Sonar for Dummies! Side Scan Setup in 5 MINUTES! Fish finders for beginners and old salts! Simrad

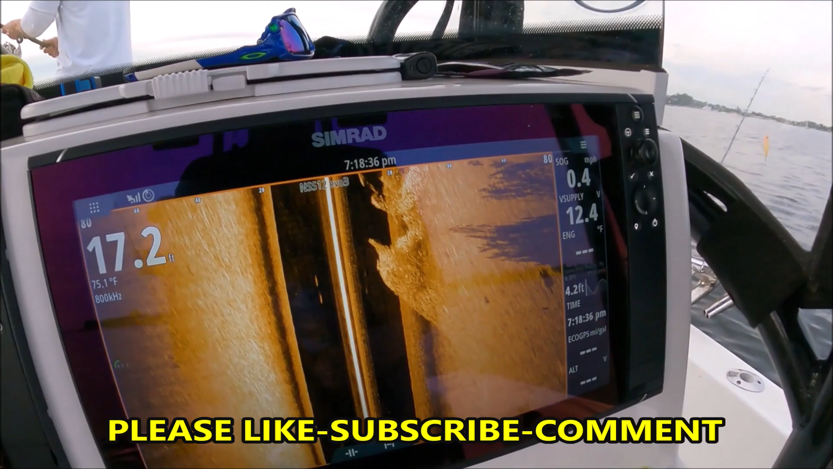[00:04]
On screen: depth 17.2 ft, water 75.1°F
On my side scan page right here, this is the right side of the boat, left side of the boat.
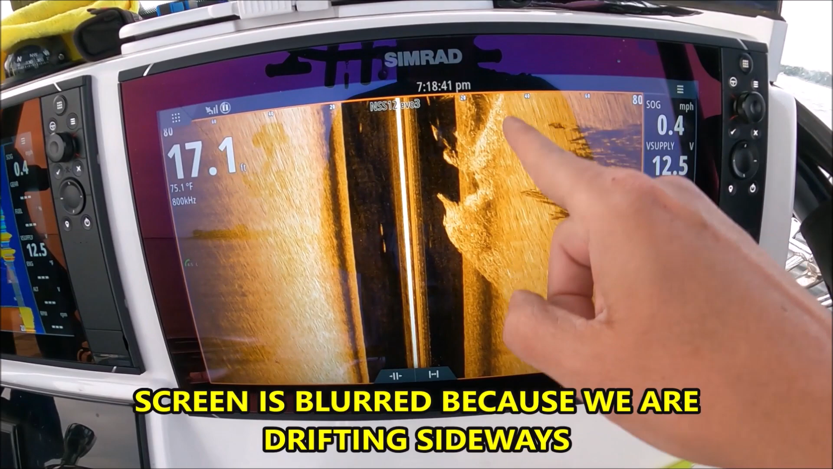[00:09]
On screen: depth 17.1 ft, water 75.1°F, speed 0.4 mph
This is all bait fish we're seeing here. These individual marks are striped bass.
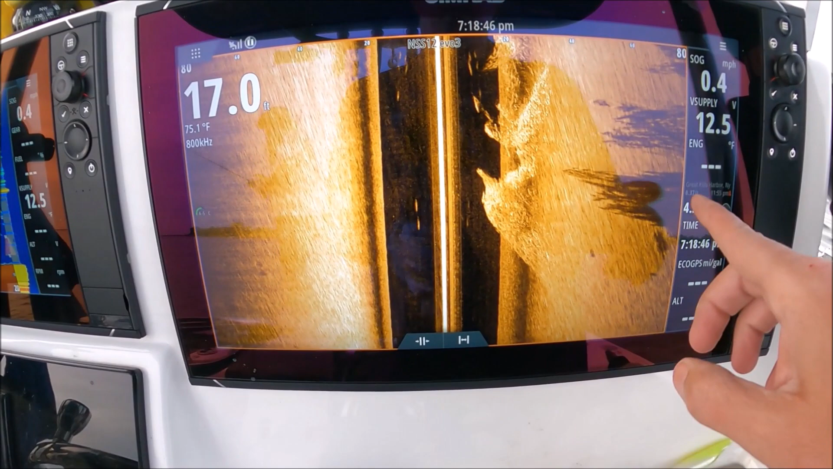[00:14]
On screen: depth 17.0 ft, water 75.1°F, speed 0.4 mph
Now I'm explaining what a return looks like versus a shadow.
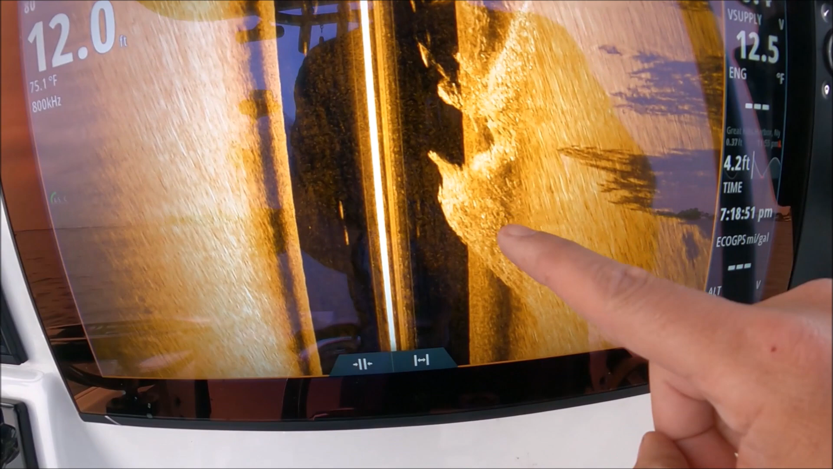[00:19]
On screen: depth 12.0 ft, water 75.1°F
So right here you're seeing all the bait fish here. These shadows here are far away.
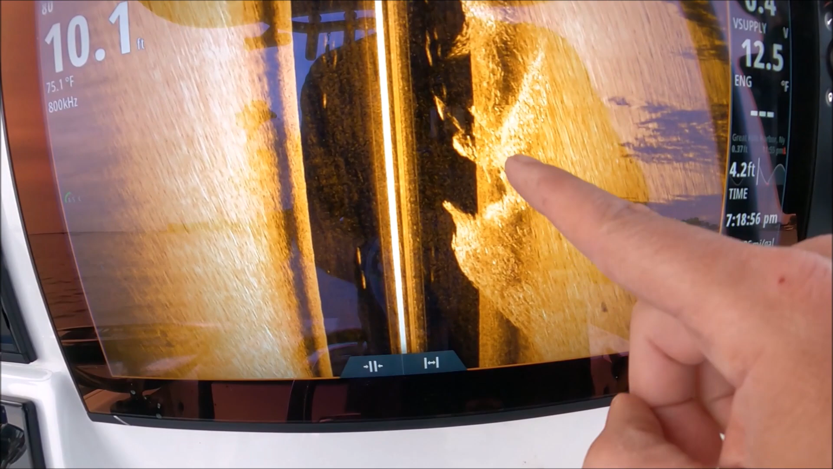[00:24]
On screen: depth 10.1 ft, water 75.1°F
So if you have your return here nice solid it'll be that whitish color. That is actually fish okay.
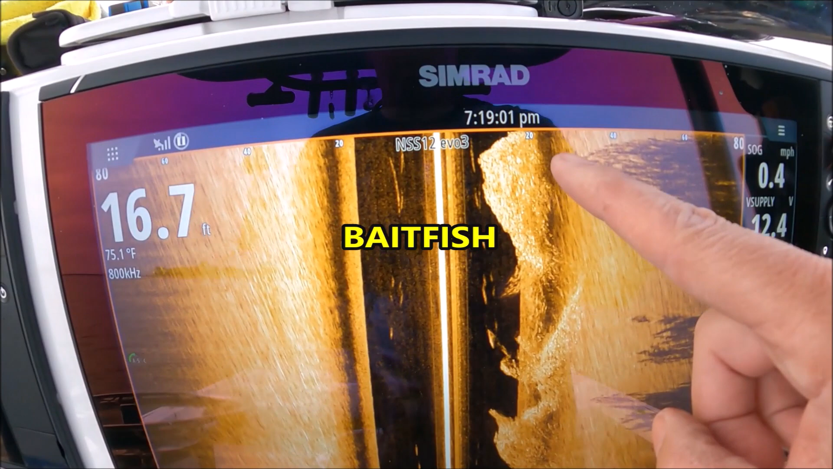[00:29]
On screen: depth 16.7 ft, water 75.1°F, speed 0.4 mph
Anytime I say return it's going to be a fish, a rock, a stump, something solid. So that's your fish.
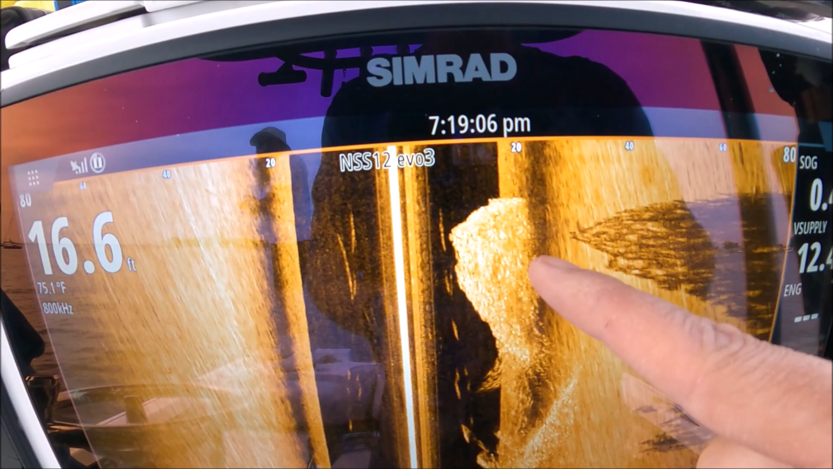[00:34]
On screen: depth 16.6 ft, water 75.1°F
Those are your shadows. See how far apart they are? That means these fish are just below the surface.
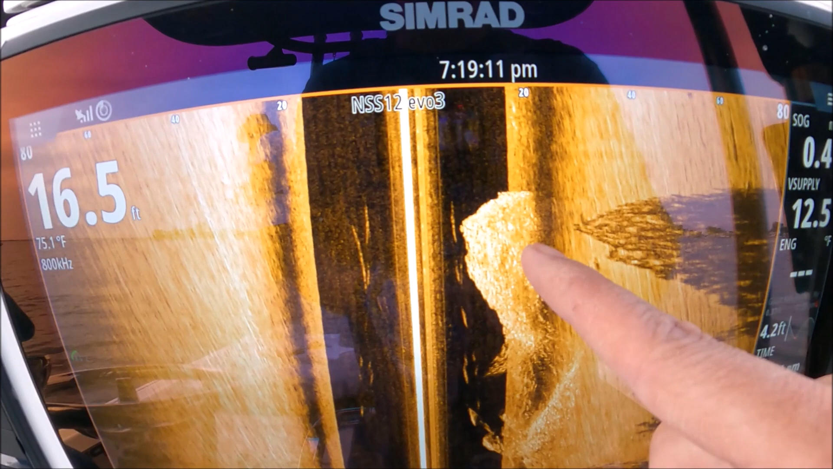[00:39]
On screen: depth 16.5 ft, water 75.1°F
If the shadows were extremely close to the return that means those fish are on the bottom.
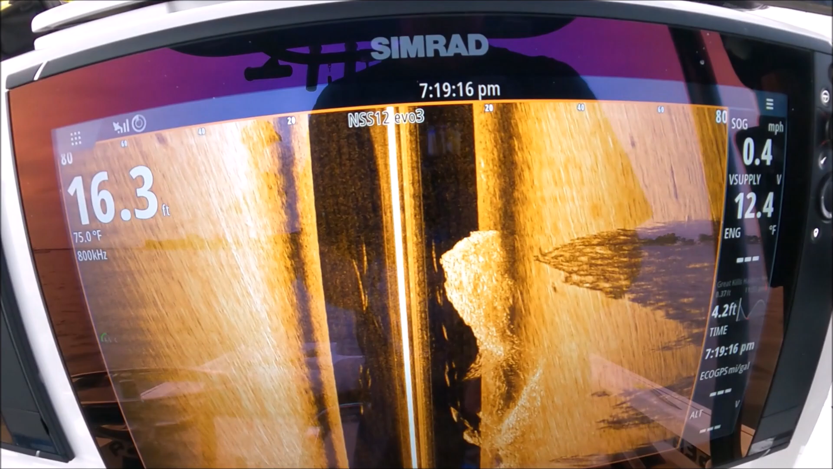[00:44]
On screen: depth 16.3 ft, water 75.0°F, speed 0.4 mph
So in our settings here in a menu make sure it's highlighted in orange here.
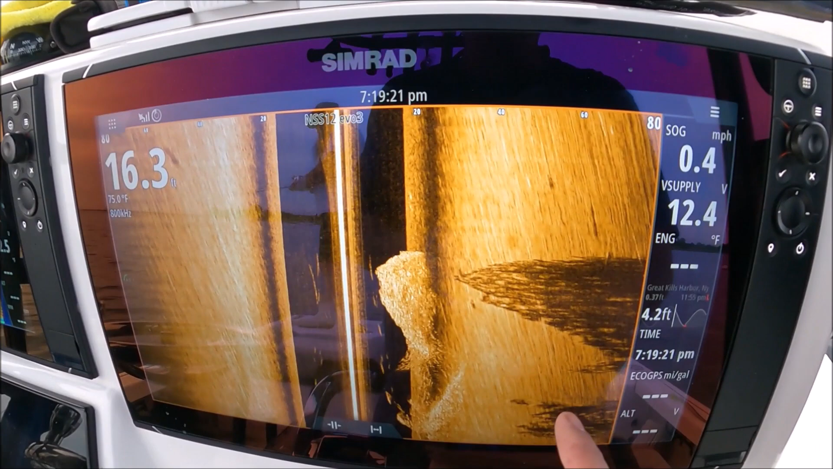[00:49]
On screen: water 75.0°F, speed 0.4 mph
So we're going to hit our menu and we have our source.
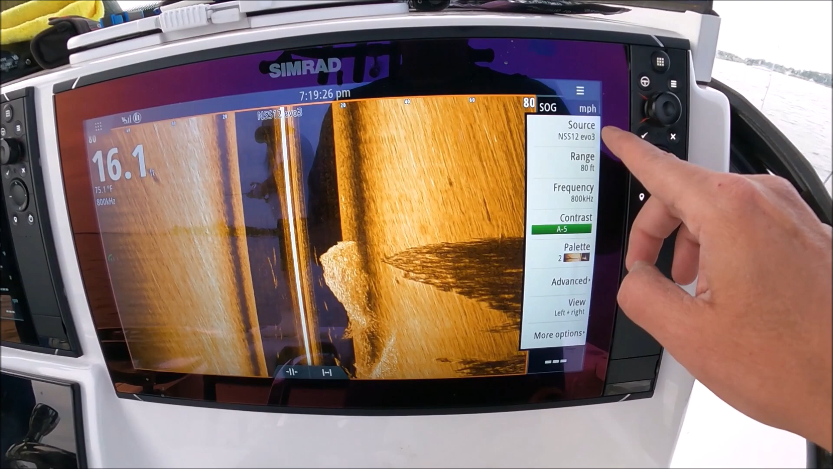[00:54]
That is the transducer I'm using. So I'm using a transducer plugged into this 12 inch.
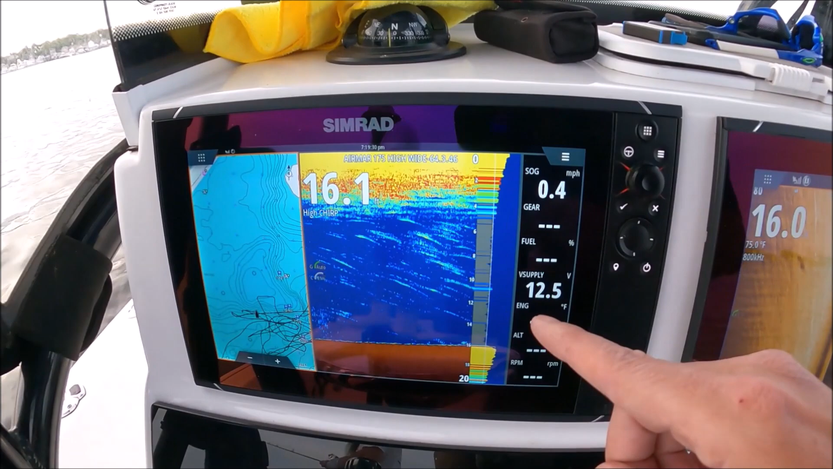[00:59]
That's why the source we have selected is the 12. Range, you can leave that in auto.
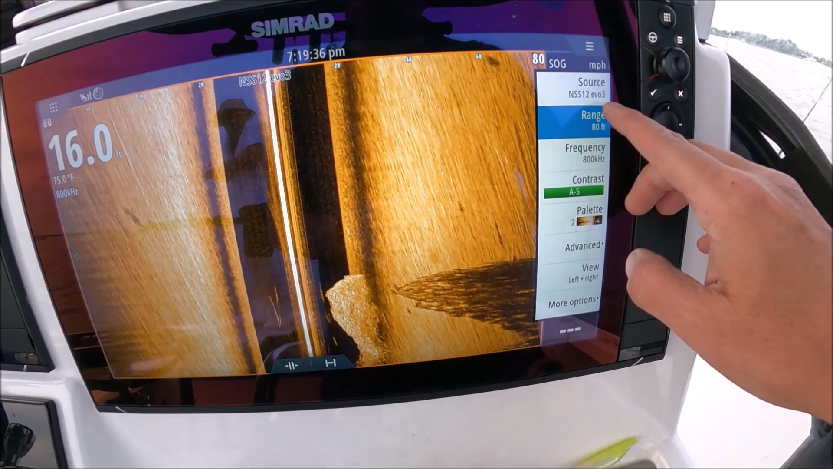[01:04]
On screen: depth 16.0 ft, water 75.0°F
I usually leave it in manual so I can adjust it myself but select your auto.
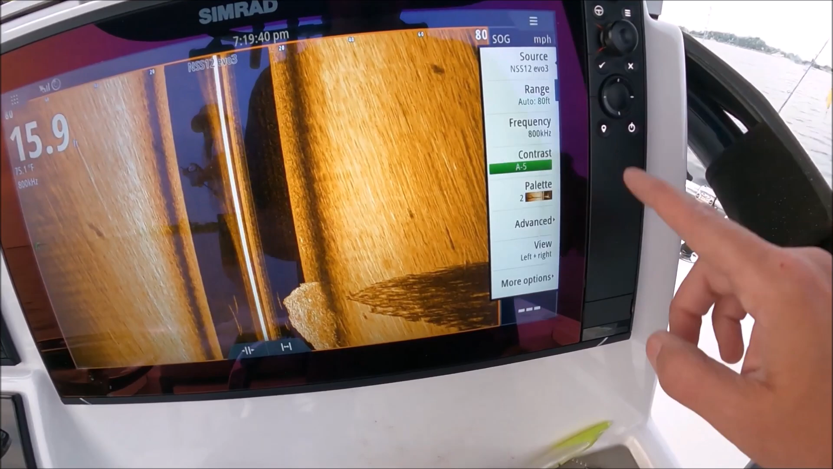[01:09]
Frequency, depends which transducer you have.
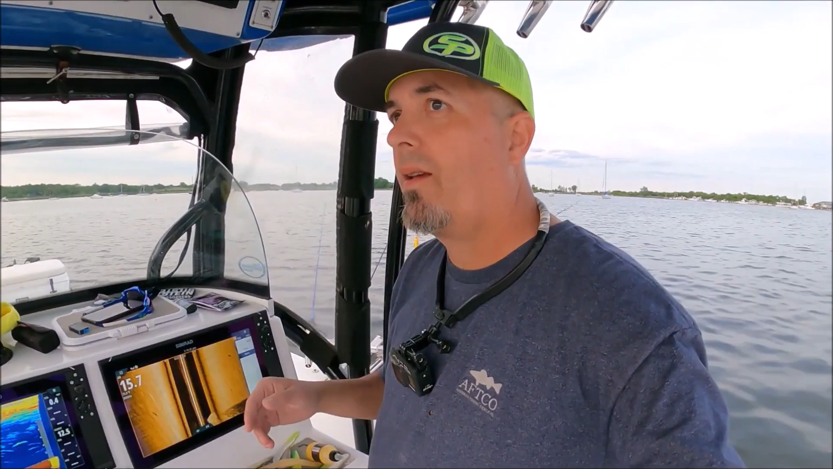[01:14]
If you have a side scan only transducer, if you have a total scan transducer three in one, you want to leave it in 455 most of the time. If you have a active imaging transducer, leave it in 800.
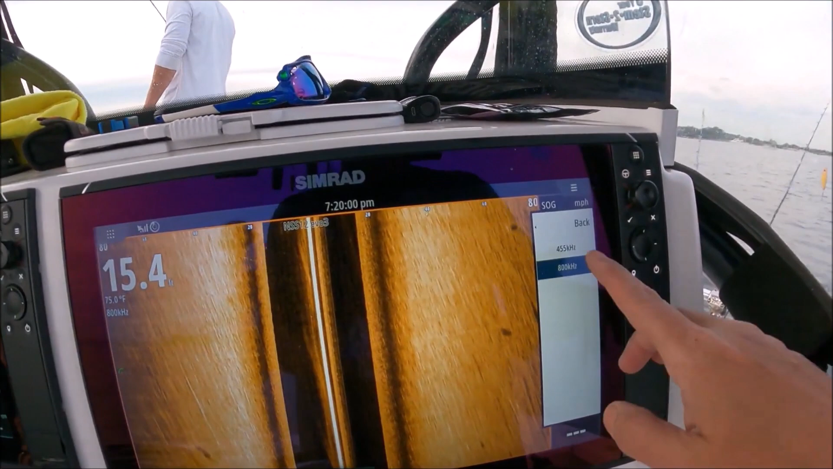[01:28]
On screen: water 75.0°F
Leave it in 800 for active imaging three in one transducer.
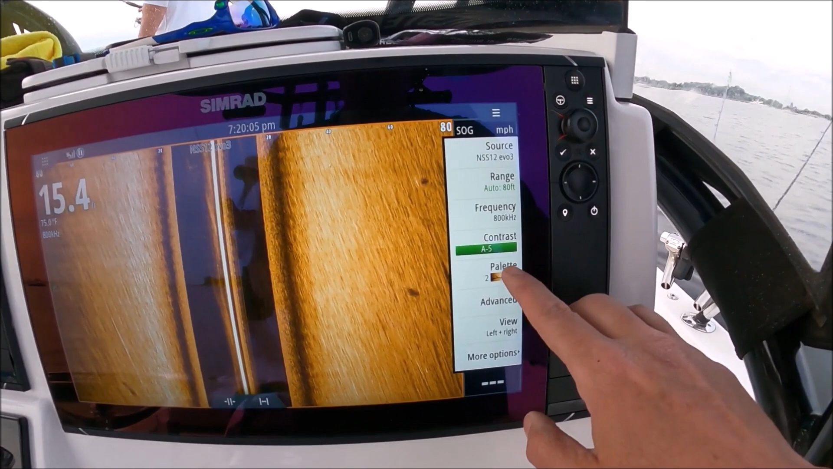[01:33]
Palette, take your pick wherever you like. I like this one the best.
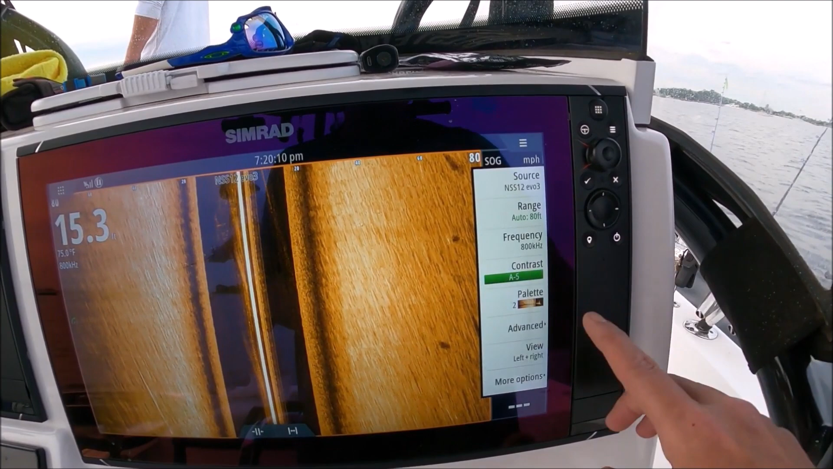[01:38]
In here in our contrast, I have it here to auto minus five.